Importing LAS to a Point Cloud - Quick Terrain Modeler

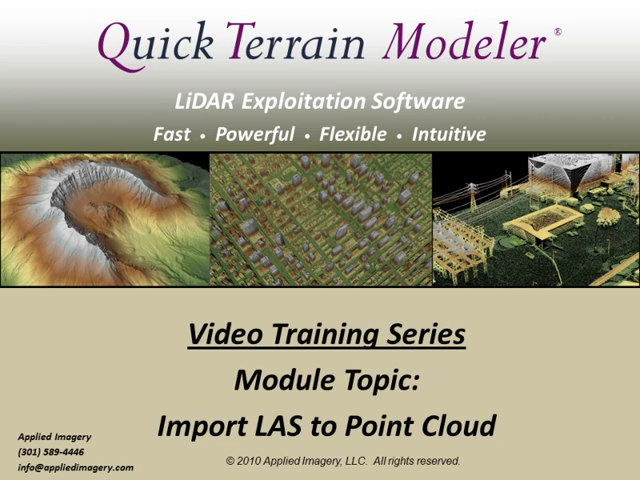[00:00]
Welcome to the QuickTrain Modeler video training series. This module will focus on importing LAS data to point cloud format. If you're new to QuickTrain Modeler or unfamiliar with working with LiDAR point clouds, please first watch the basic point cloud manipulation video. LAS data can be accessed directly in QtModeler by clicking on the Open Models button.
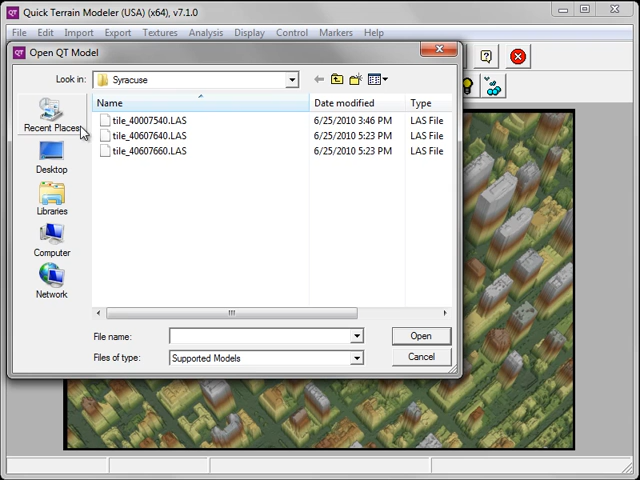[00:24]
Simply choose the LAS file and click Open.
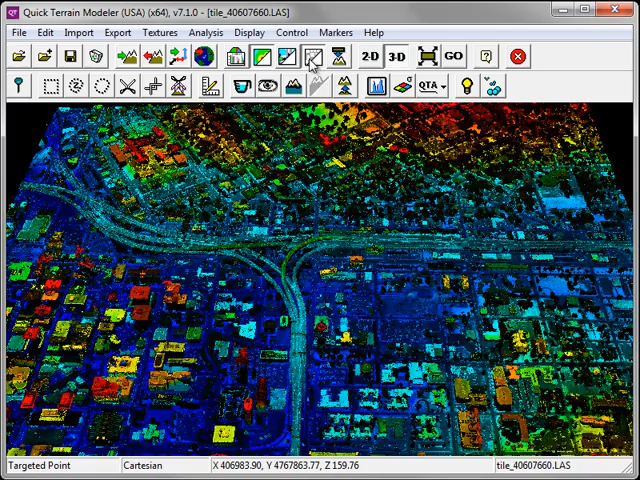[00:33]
This will load the point cloud and if it's present, also the intensity information. For greater control over the LAS import process, click on the Import Model Data button.
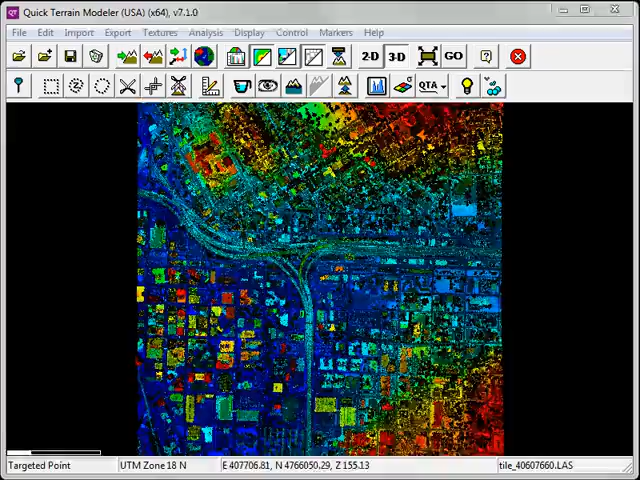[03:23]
Because I imported this model in the QTA format, I have access to all the attributes from the LiDAR point cloud.
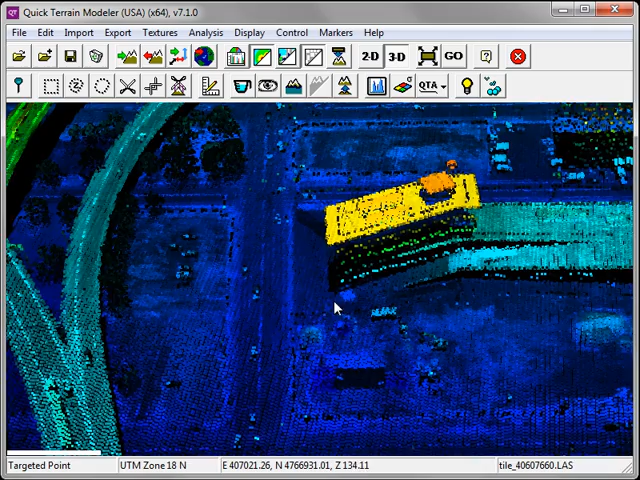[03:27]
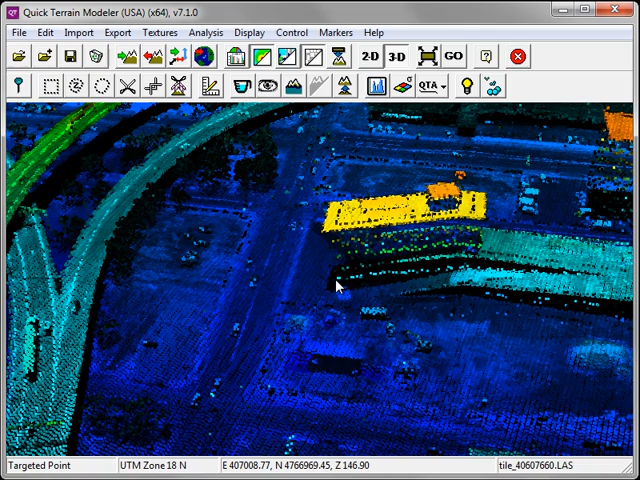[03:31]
I can access these attributes by holding down the Shift key and individually selecting a point. This activates the Point Query function. On the left, you'll see that it displays the X, Y, and Z and RGB values if they're present.
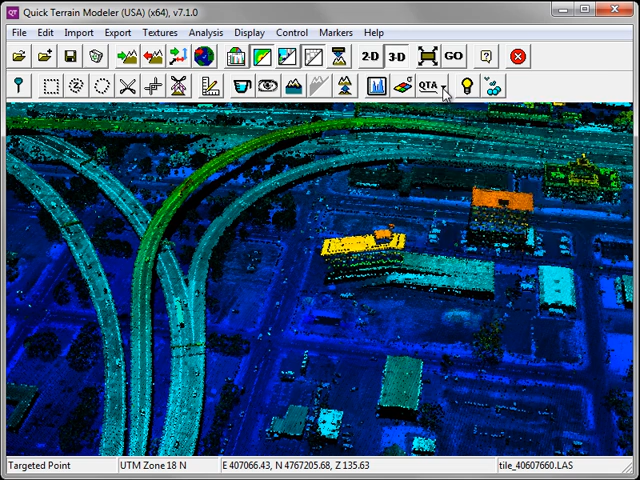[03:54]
The QTA attributes can display graphically under the QTA button.
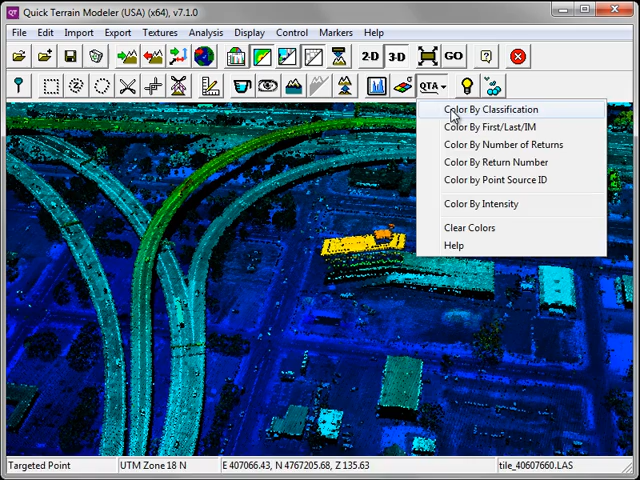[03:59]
I can choose to color by classification. In this case, there are three classes. Classes 1, 2, and 12 corresponding to above ground, ground, and overlap points respectively. The first lost and intermediate returns.
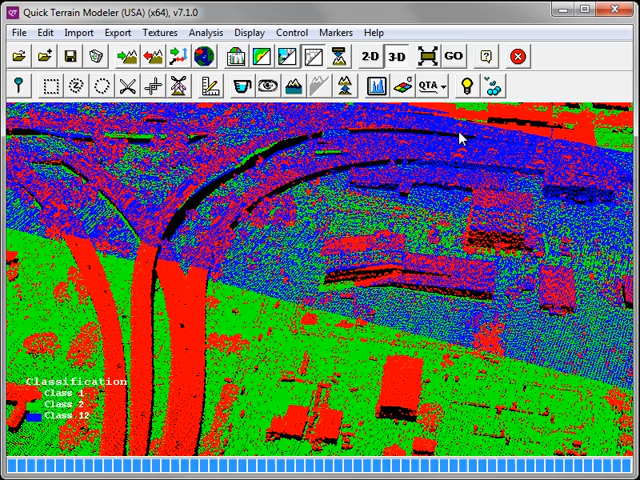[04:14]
You'll notice in this case that it's actually quite useful for separating out tall vegetation such as tree canopy from other features. Also the number of returns.
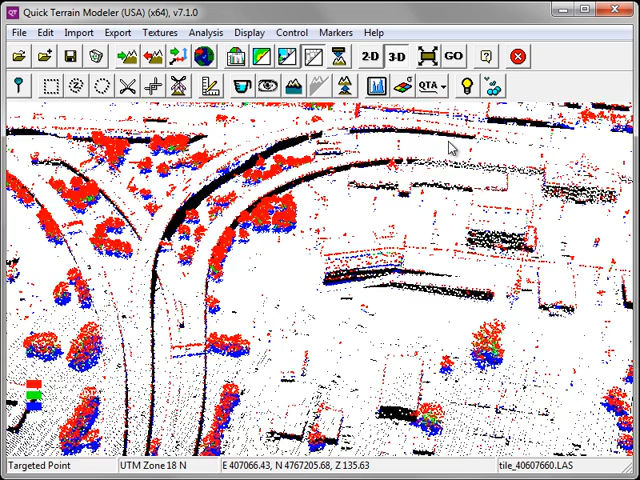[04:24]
The number of returns also shows a distinction between tree canopy and other features. And also the return number.
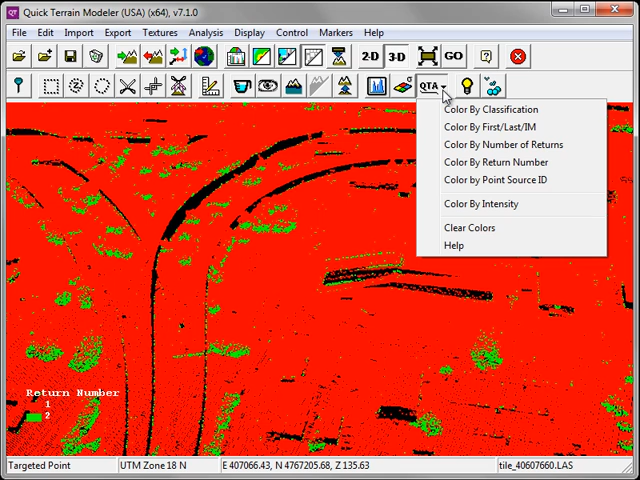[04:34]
There are additional QTA attributes, and of course you can clear the colors at any time by selecting the Clear Colors option.
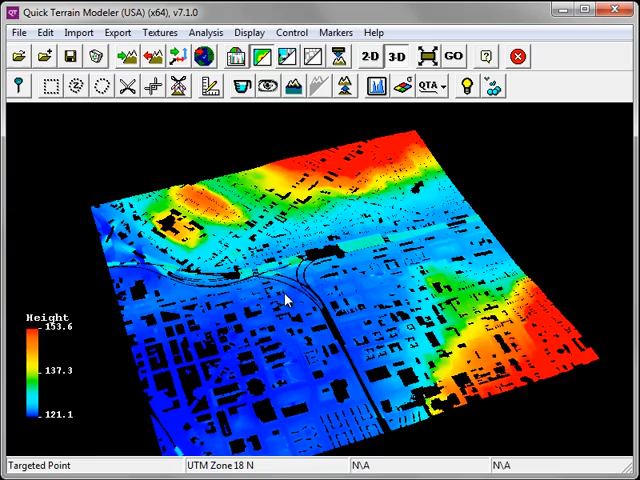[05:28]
As you can see, we've re-imported the LAS point cloud.
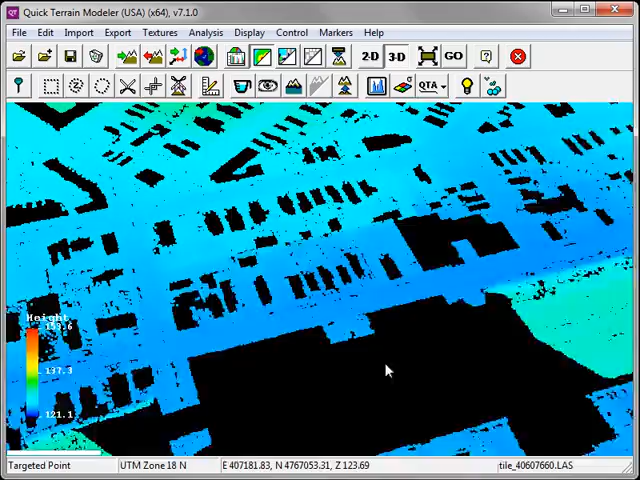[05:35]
In this case, though, we've only included those points corresponding to the LAS ground classification, Class 2.
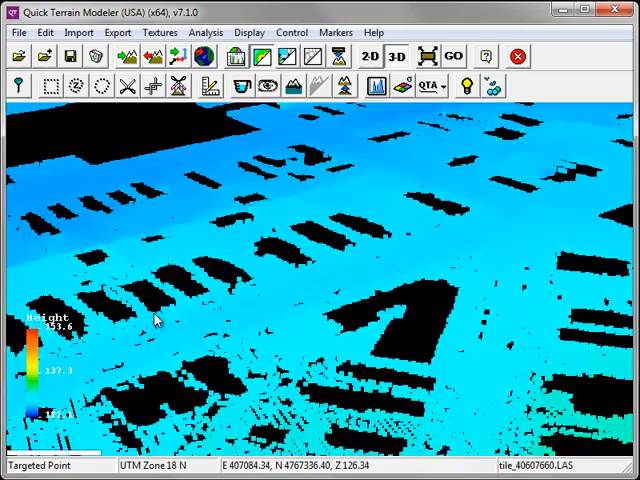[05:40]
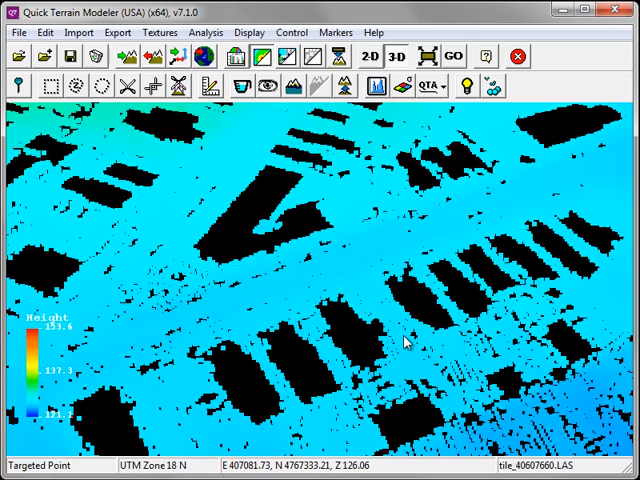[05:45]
Things like buildings, trees, and overpasses have been excluded.